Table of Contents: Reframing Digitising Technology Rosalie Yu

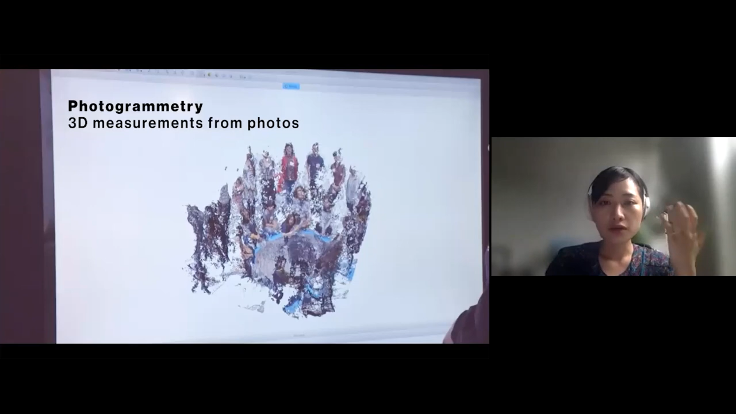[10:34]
We first learn how to give and receive, uh,
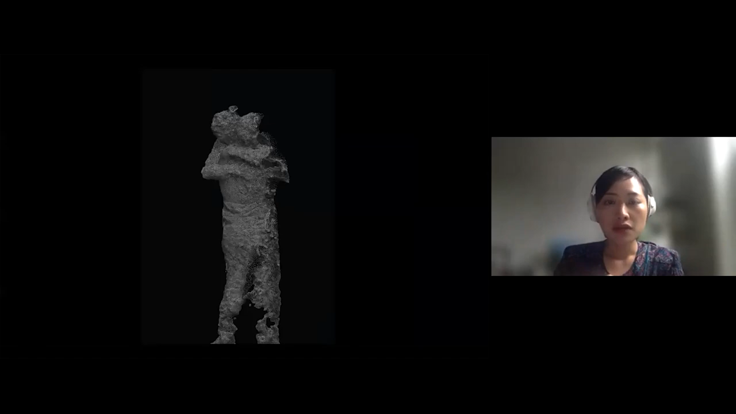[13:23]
resulting in this model on the right side is completely open and this is another example um this subject her name is autumn she um she wanted to do this um she wanted to do this workshop because uh she kind of associated with um uh she can identify with um the my talk before the workshop which is you know talking about culture that doesn't
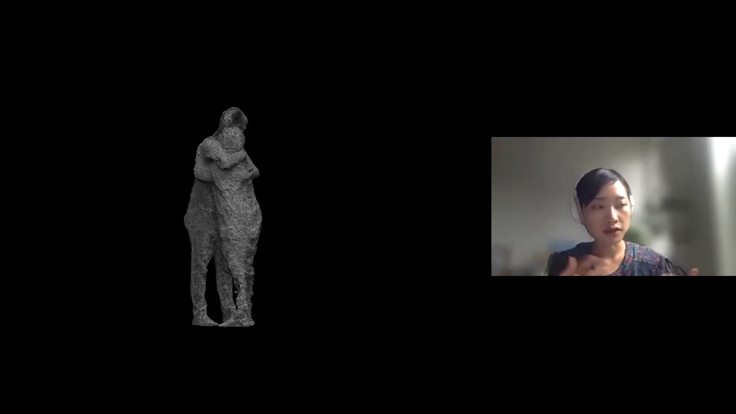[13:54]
have a lot of physical intimacy between friends and family and when she was doing the uh she was doing the capture she said she's so nervous and then and then her
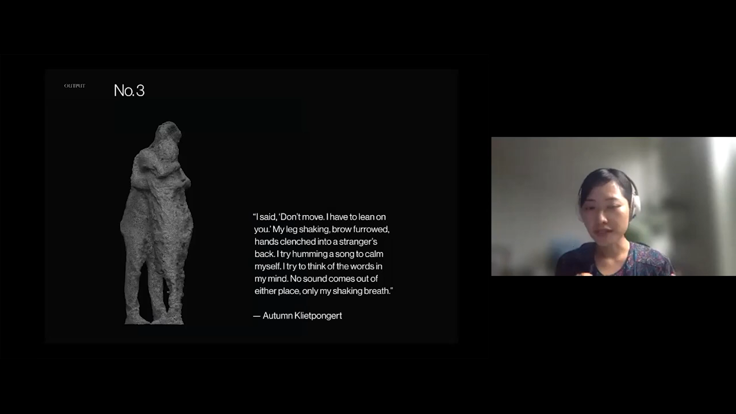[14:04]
legs kind of go to see sleep in the end and you can kind of see from her left leg is kind of shaky and so a lot of this is people
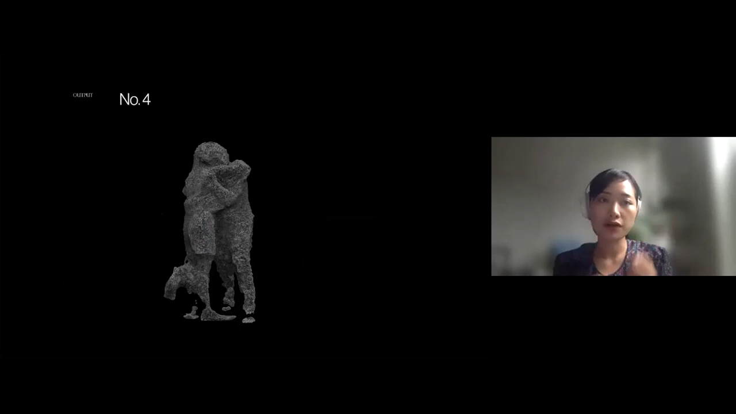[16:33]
the subject on the left her she has a crotch so intricate shape is very hard to scan and so you see this liquid shape um in the model so i don't have a model for that and this is number
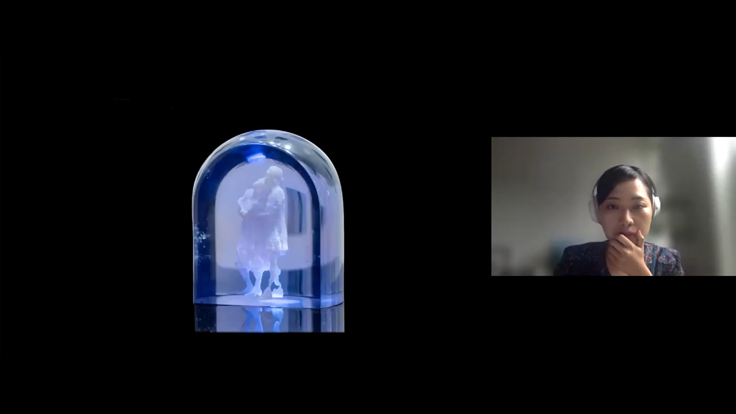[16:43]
five and later on we experiment with people actually leaning
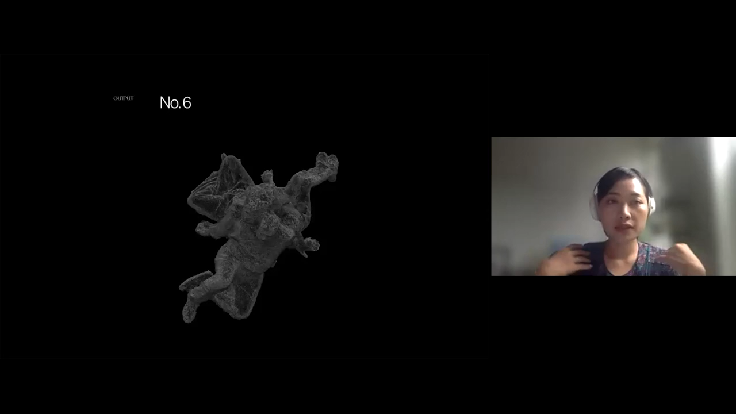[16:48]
on to each other and this is um number six and the last one that um
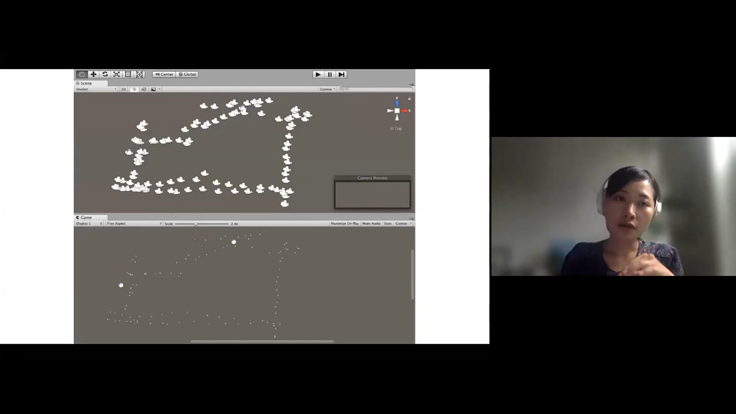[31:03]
the soft the photogrammetry software i use and import it into a 3d game engine this is unity and then i then have a script to to link all the xyz coordinate together